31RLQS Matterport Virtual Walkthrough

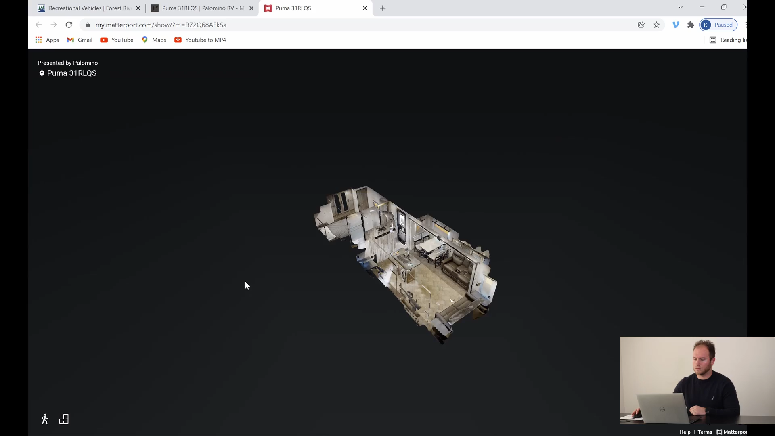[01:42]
It will load and it will put us right in the back here. Again, I'm going to go up here and turn around so that way you guys can see the magnitude of this rear living space that you guys have.
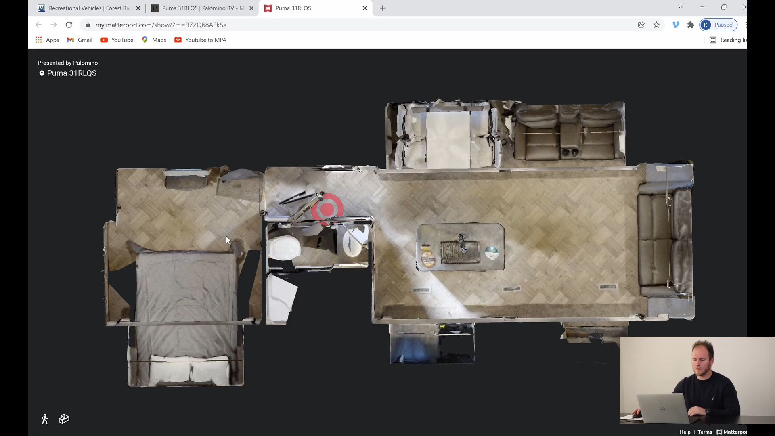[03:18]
And then click where you want to go. It'll take you right there. We are now in the front bedroom.